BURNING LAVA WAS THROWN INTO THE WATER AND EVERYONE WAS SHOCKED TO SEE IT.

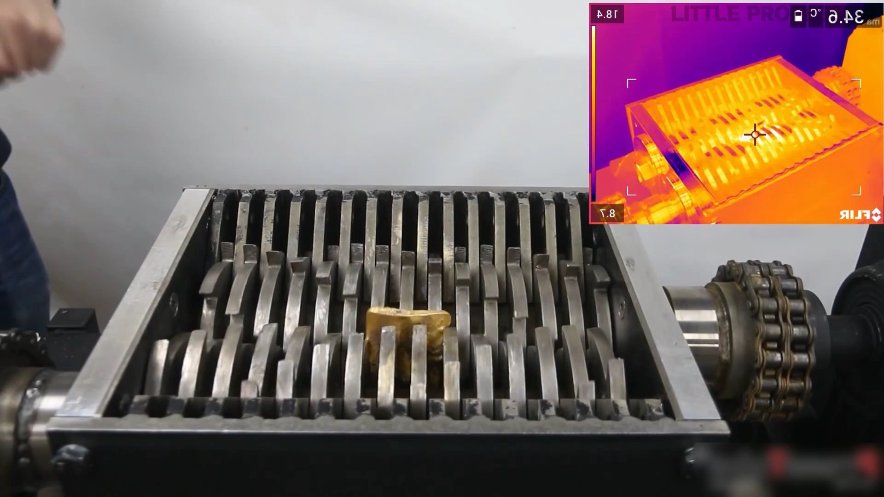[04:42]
On screen: spot 34.6°C
There is a lot of noise when gold is put in it, but this machine cuts this gold plated slowly and when this cut gold plate is seen below, the shredding machine cuts it into many pieces.